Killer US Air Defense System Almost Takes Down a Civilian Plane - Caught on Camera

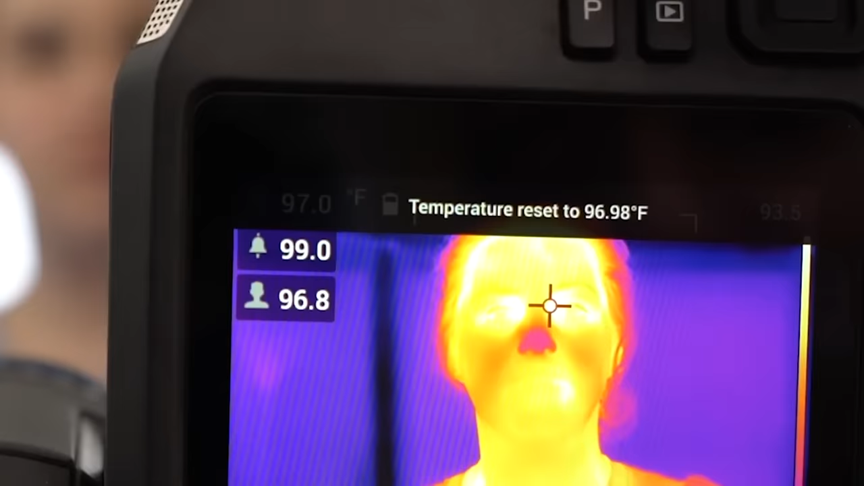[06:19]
New forward-looking infrared or FLIR cameras which sense infrared radiation were positioned on the bore site.